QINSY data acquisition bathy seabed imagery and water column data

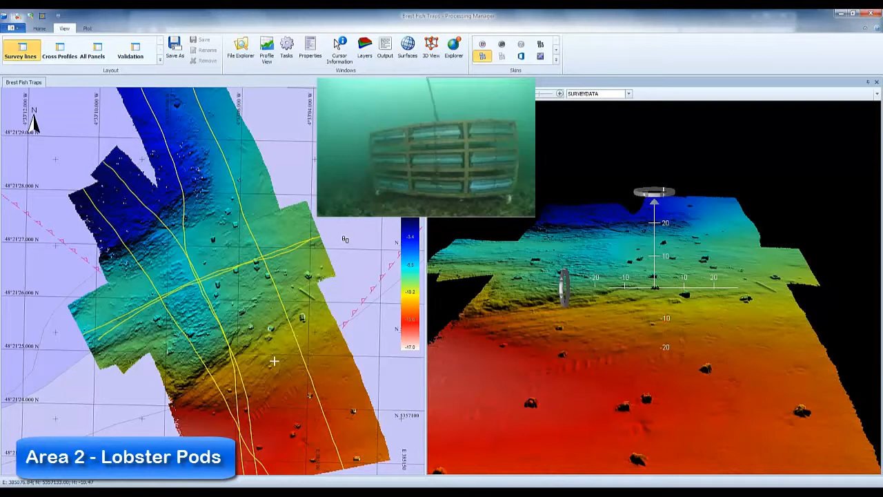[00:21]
They are constructed as an open frame with metal wires.
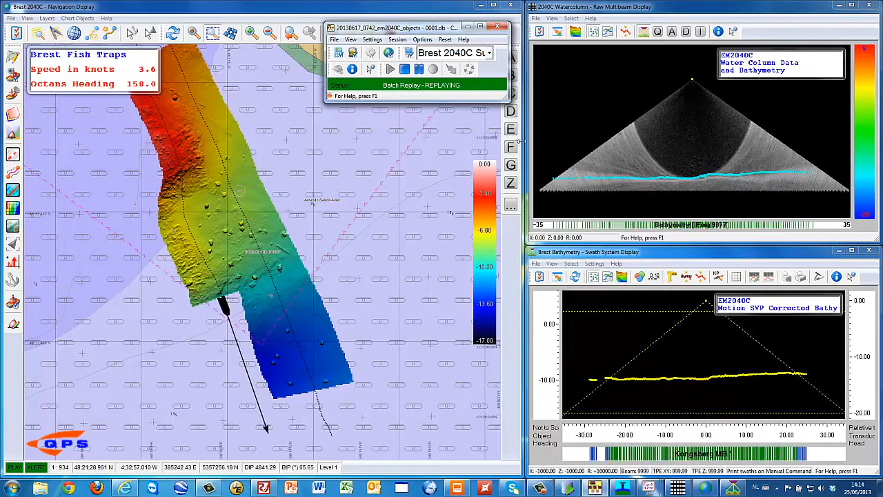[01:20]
On screen: speed 3.6 kn
These displays are set up in QINSy to demonstrate how the different data sources can be visualized. On the left, the plan view with the grid statistics. On the top right, the water column data. And in the bottom right, we can see the motion and refraction corrected bathymetry data.
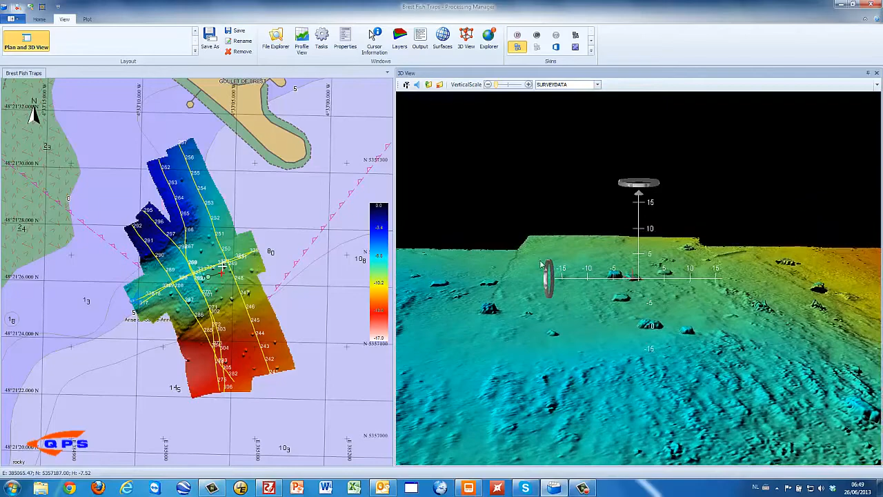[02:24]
You can clearly see the lobster pots.
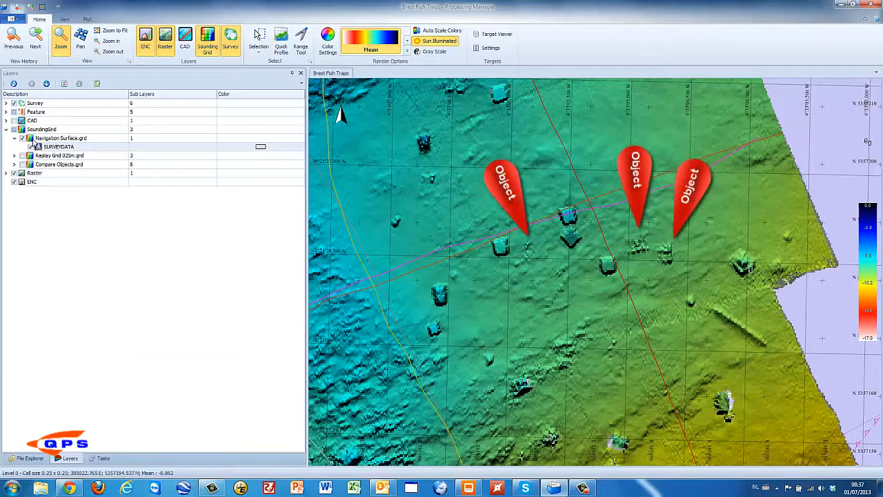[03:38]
We will now start the QINSy processing manager and import the mosaic that we just generated in Fledermaus geocoder. As can be seen from the bathymetry grid, the mosaic and the 3D view are some objects visible in the backscatter that are not clearly shown in the bathymetry data.
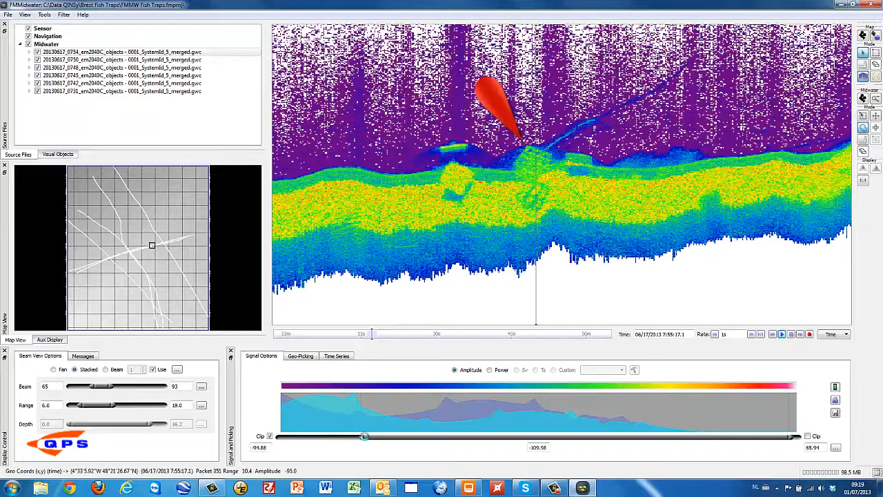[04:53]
Adjusting the histogram to remove the noise of the water column. and digitize the object.
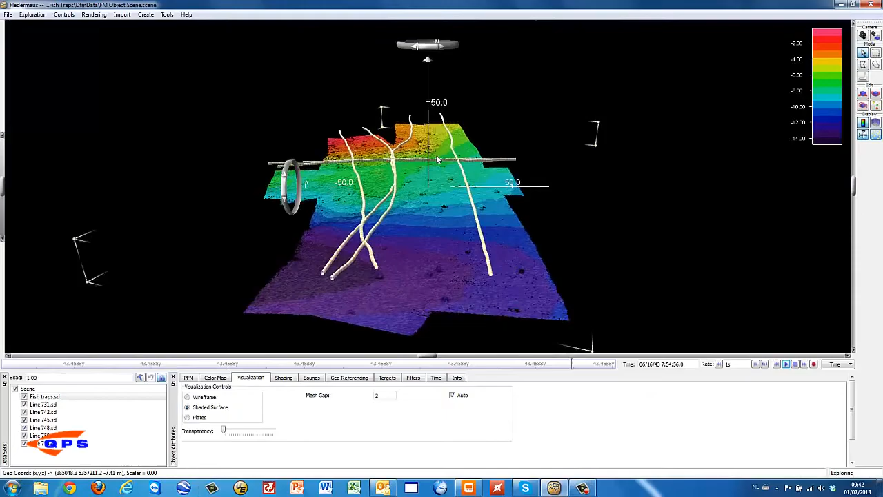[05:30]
In Fledermaus, we can combine the selected points with the bathymetry grid.
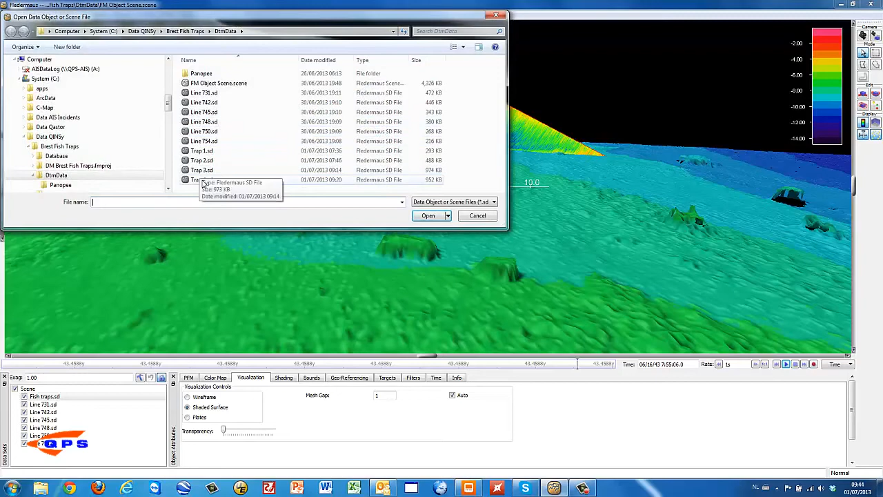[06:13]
And now load the points that we have just selected in the water column with FM Midwater. Let's do the animation once more.